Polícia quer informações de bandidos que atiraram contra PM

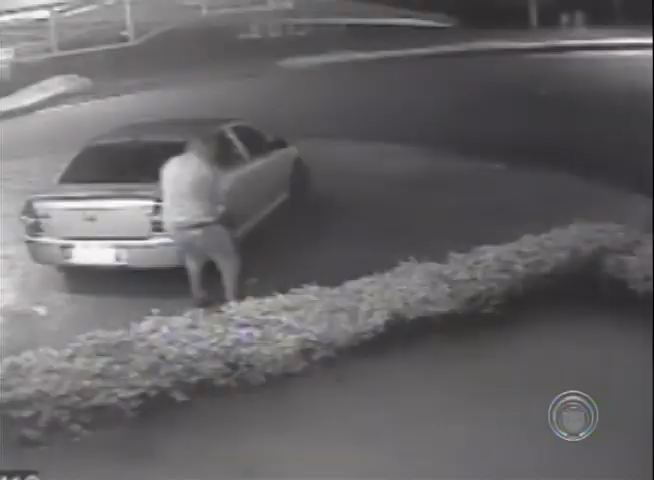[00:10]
A polícia já tem informações dos suspeitos de terem atirado contra o policial à Oliveira,
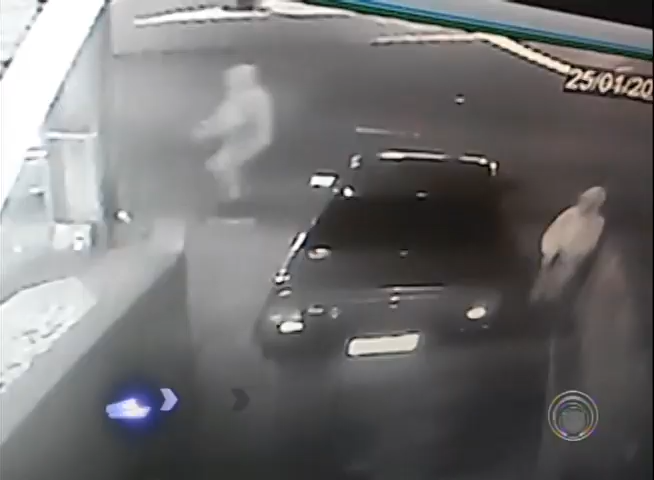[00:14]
na Avenida São Guilquente. Foram para executá-lo. Levou três disparos de arma de fogo e a polícia empenhada aí nesse serviço, né, Tenente?